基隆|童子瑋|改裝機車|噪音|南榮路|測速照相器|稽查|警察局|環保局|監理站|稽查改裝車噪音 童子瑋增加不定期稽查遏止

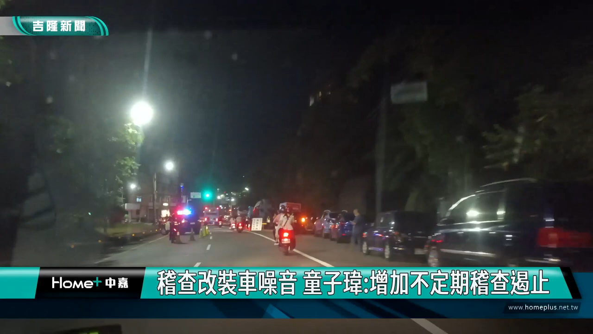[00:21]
由于改装车夜晚横行噪音老民引起许多名怨特别在南农路以及东信路等路段再加上暑假即将到来因此由环保局和警察局以及监理站在南农路段进行